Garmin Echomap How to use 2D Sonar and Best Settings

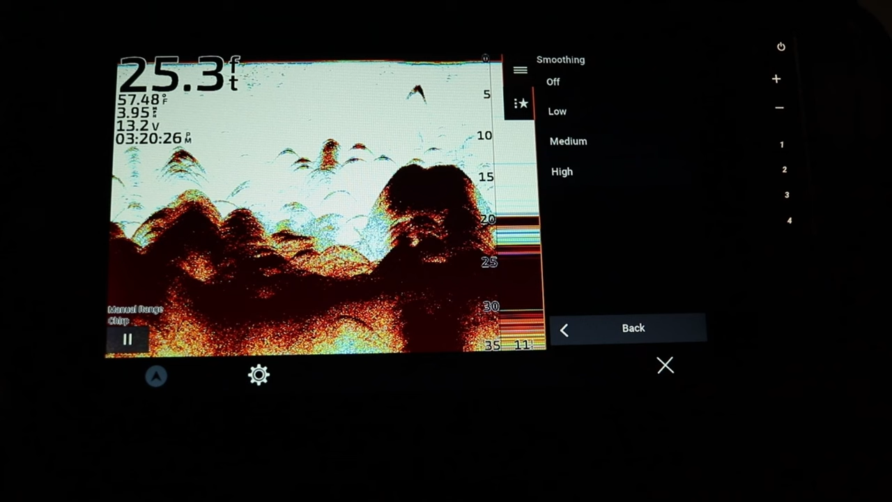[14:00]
On screen: depth 25.3 ft, water 57.48°F
This is another way to kind of adjust any interference that you might see.
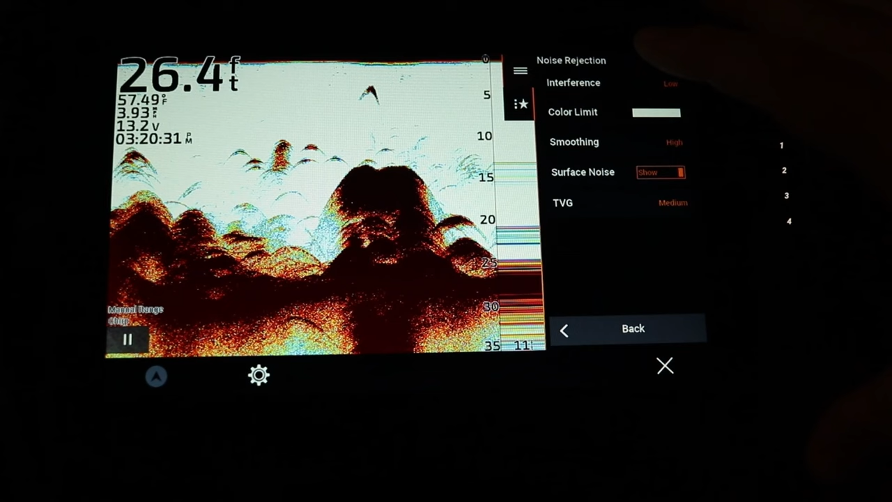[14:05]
On screen: depth 26.4 ft, water 57.49°F
So if I turn this on high, what you might see because there's not a ton of interference on this screen right now,
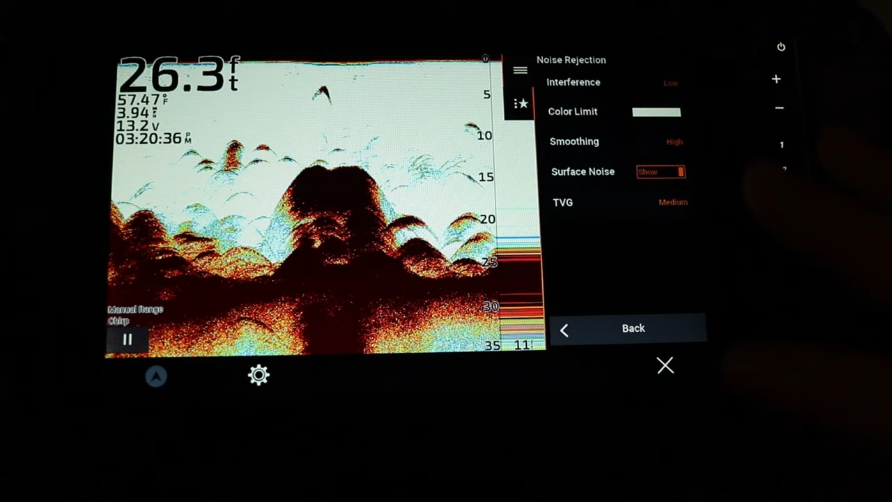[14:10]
On screen: depth 26.3 ft, water 57.47°F
it's kind of hard to pick it out.
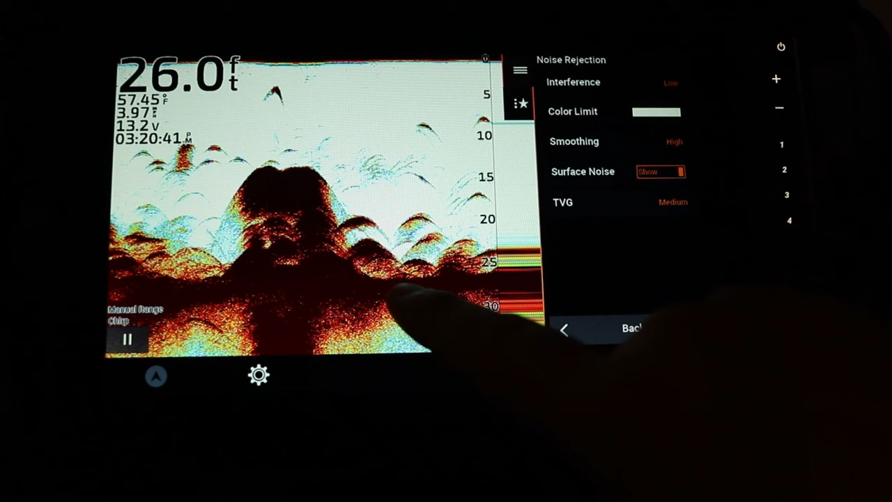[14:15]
On screen: depth 26.0 ft, water 57.45°F
But I'm looking more towards is this giving me better separation on the bottom from possible fish on the bottom. If I turn it off,
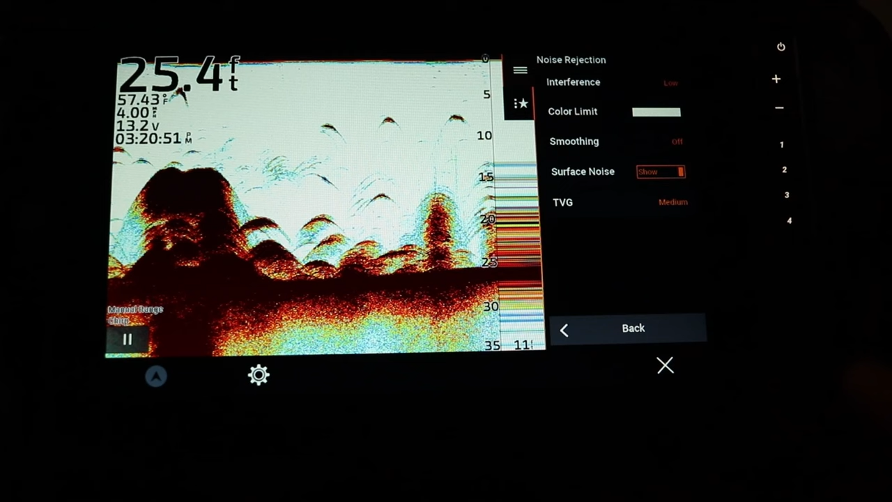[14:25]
On screen: depth 25.4 ft, water 57.43°F
right now this screen doesn't have a ton of interference so it's a little bit harder to pick out.
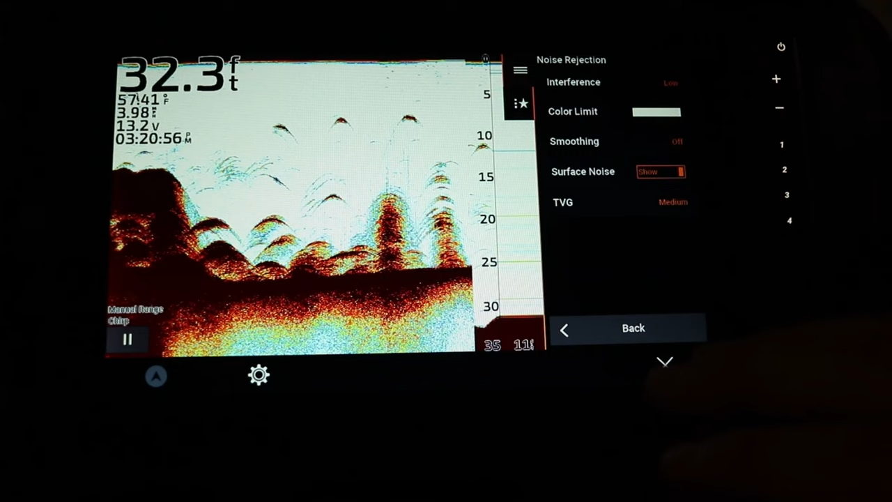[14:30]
On screen: depth 32.3 ft, water 57.41°F
But if you're having trouble seeing separation from the bottom, you're getting some interference,
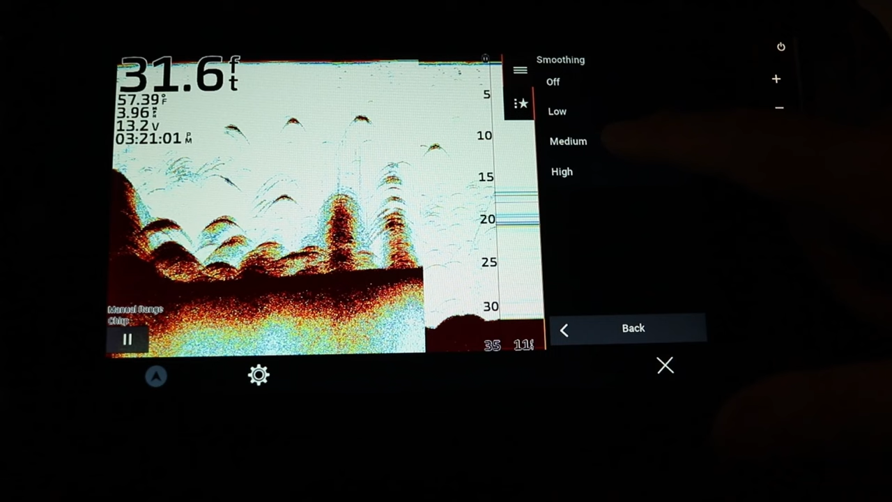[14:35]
On screen: depth 31.6 ft, water 57.39°F
I would highly recommend using that smoothing function along with your interference function to see if you can get a better image that way.
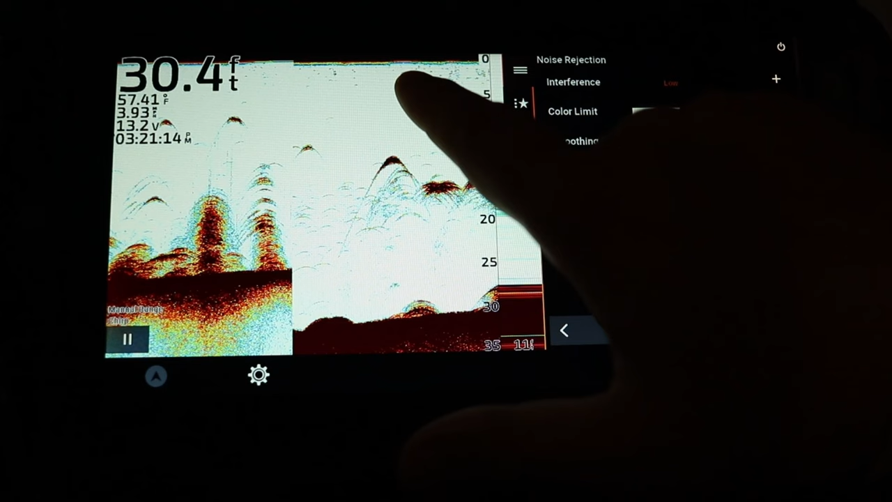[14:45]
On screen: depth 30.4 ft, water 57.41°F
Surface noise, you can see at the very top right here there's kind of a red line. When I turned it off, it's going to just take it away. Now it's completely white at the at the very top.
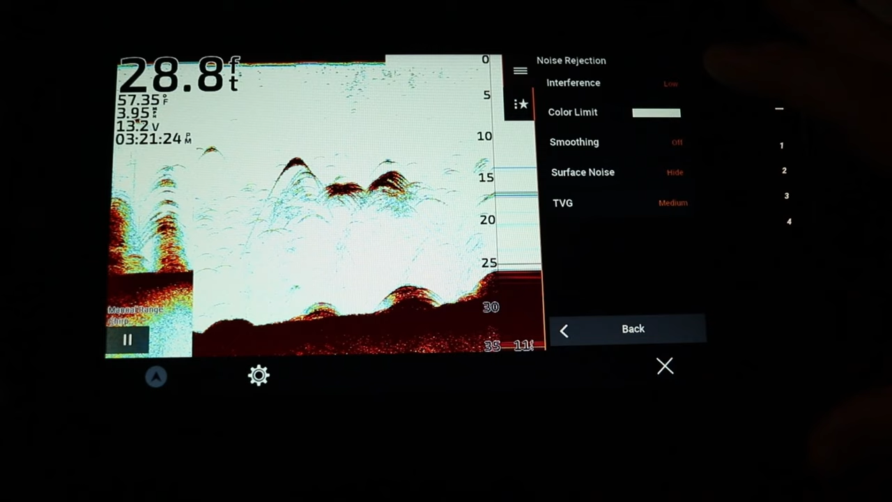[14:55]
On screen: depth 28.8 ft, water 57.35°F
Typically I will leave this off. There's not really much you can gain from having that surface noise on. So let's talk about the last setting option which is TVG.
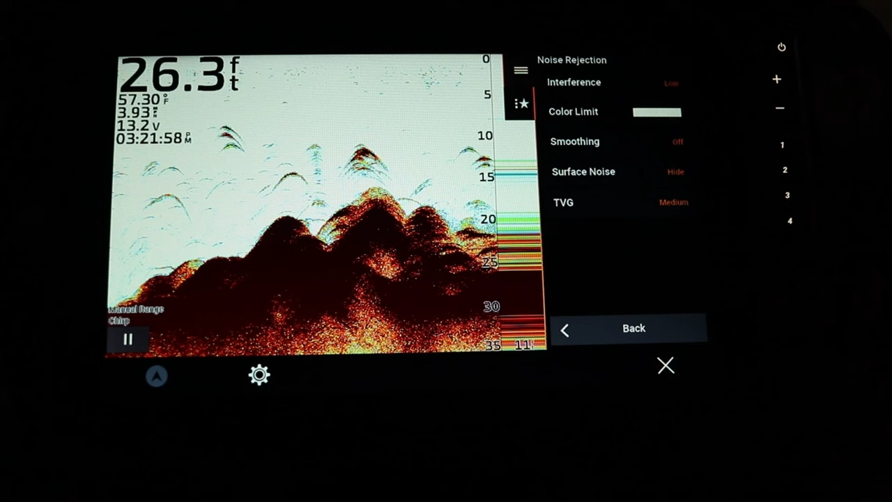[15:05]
On screen: depth 26.3 ft, water 57.30°F
TVG adjusts the appearance of returns to compensate for the weak sonar signals in deeper water. Increasing the setting and the colors associated with the low level
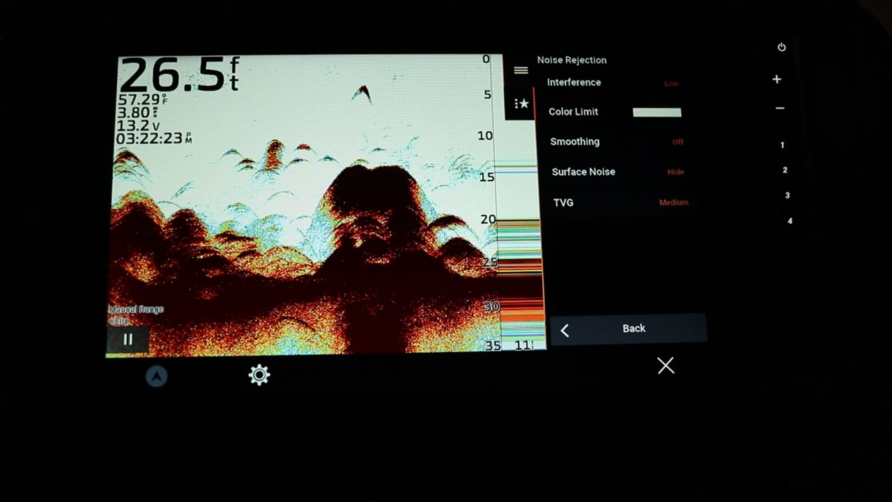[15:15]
On screen: depth 26.5 ft, water 57.29°F
noise will make fish targets appear more consistent throughout various water depths. Typically with TVG you'll see it talked about with using the Garmin LiveScope because it's a great way to adjust to see fish in a little bit deeper water. With 2D sonar, you probably, I think, off or low would probably be a good function to leave it on. If you're fishing in really deep water, let's say 50, 60, 100 foot deep, you might need to turn it on to medium or high to really see any fish targets that you're trying to focus on in that extreme depth.
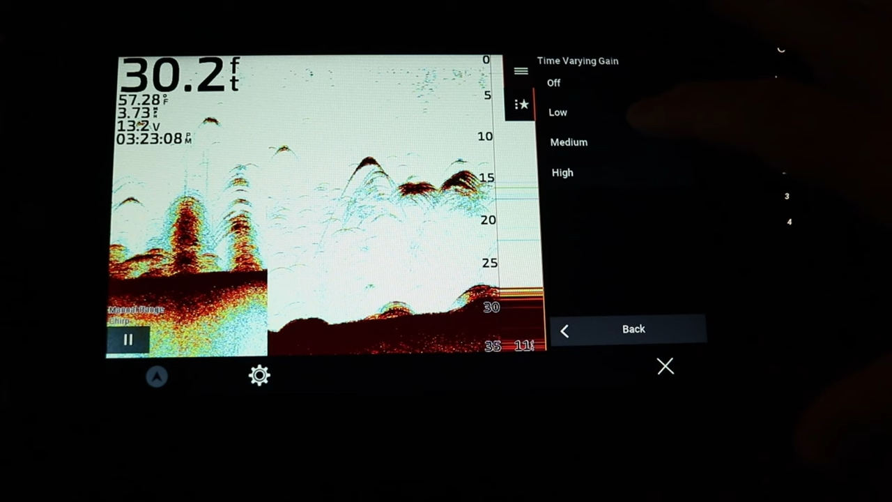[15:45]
On screen: depth 30.2 ft
But using off or low is probably a good setting for most of you.
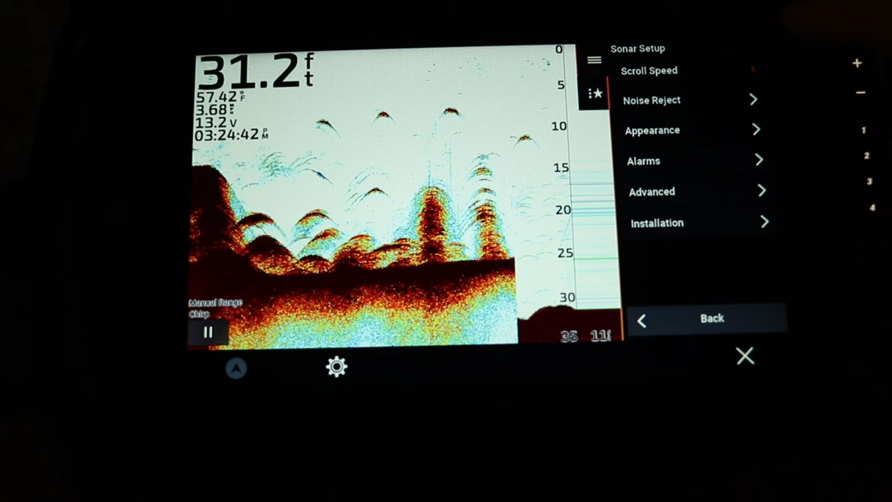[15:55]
On screen: depth 31.2 ft, water 57.42°F
So now if we go back into our sonar setup and we go to the next one which is our appearance menu, you can see a bunch of options come up. The first one is your color scheme. Now this is actually going to select which kind of color palette that you want. Typically the most people use is this maroon pattern that it's on right now. It's a white background.
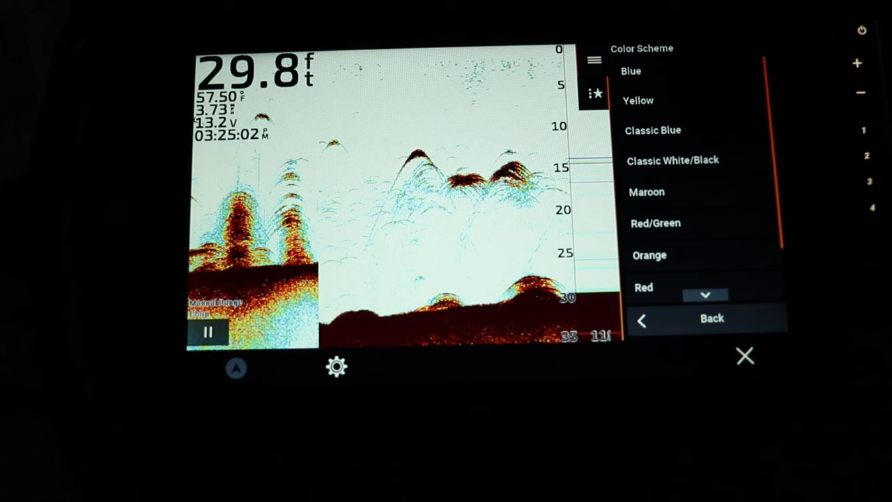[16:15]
On screen: depth 29.8 ft, water 57.50°F
Anything that is a large object or hard return is going to show up as this maroon. You can see these are bigger arcs, bigger marks because they have that maroon in them. Any smaller fish are going to show up as this kind of yellow or blue.
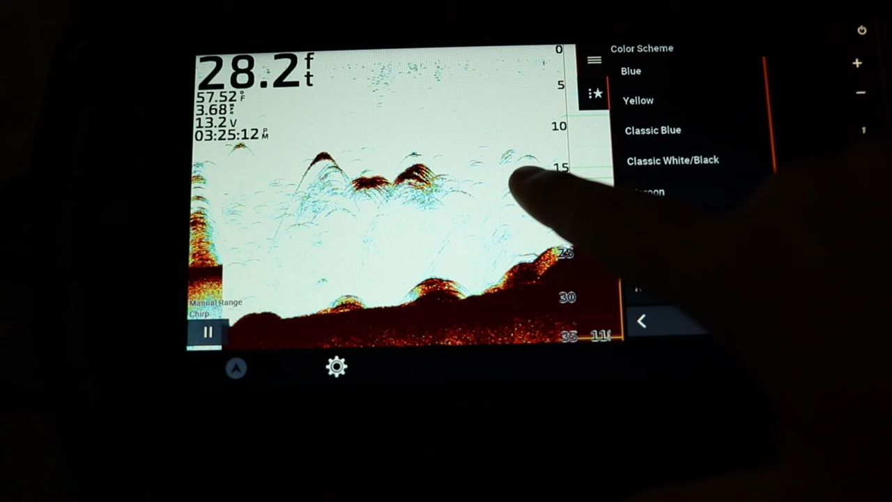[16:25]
On screen: depth 28.2 ft
But you can change the color scheme to select whatever you want. This is another standard Garmin screen usually with that blue background.
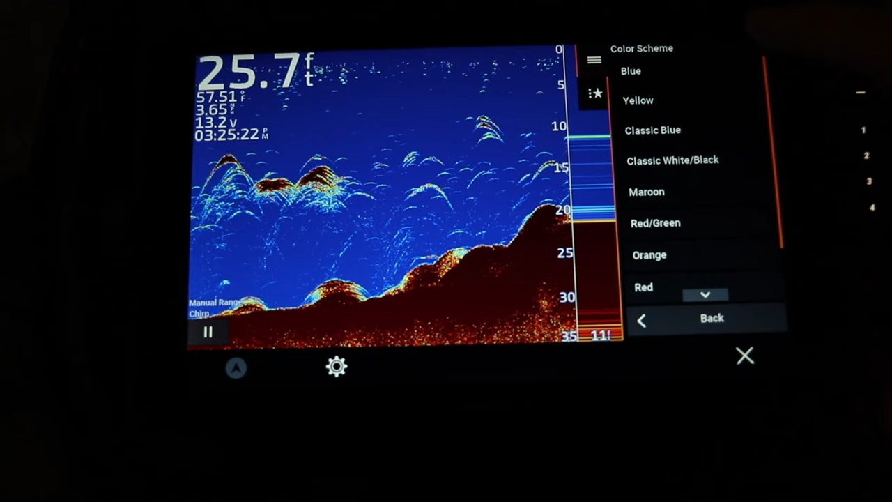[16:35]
On screen: depth 25.7 ft, water 57.51°F
For those of you guys that are switching from a different manufacturer to Garmin,
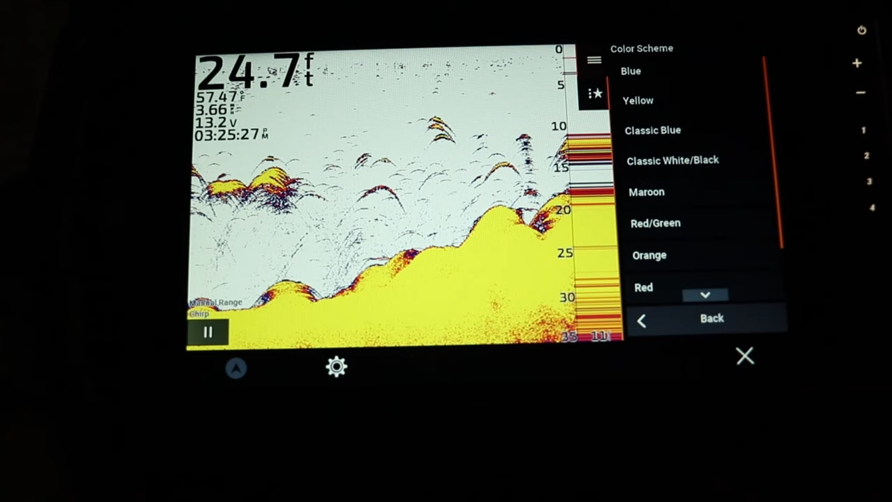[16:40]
On screen: depth 24.7 ft
this might look like a familiar screen for you on 2D sonar.